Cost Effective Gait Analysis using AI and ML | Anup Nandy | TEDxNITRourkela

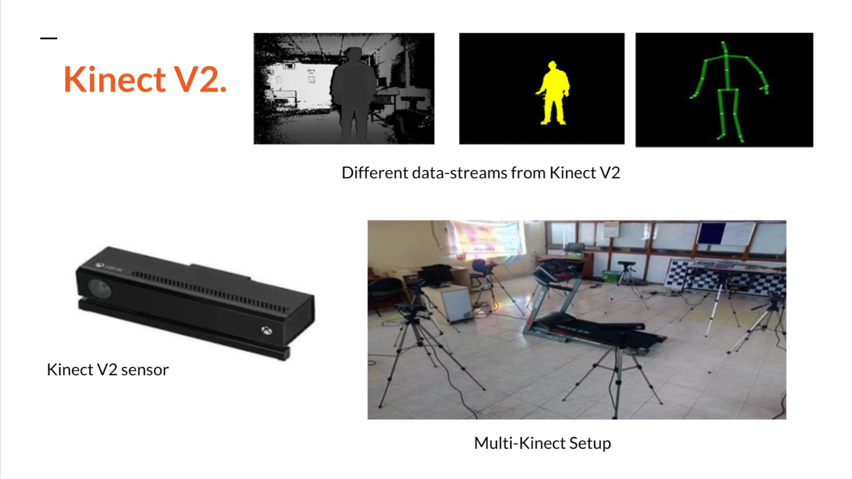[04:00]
Now I will discuss about this what is Microsoft Inet sensor, what it does actually. So this Microsoft Inet sensor was actually used for the gaming purposes.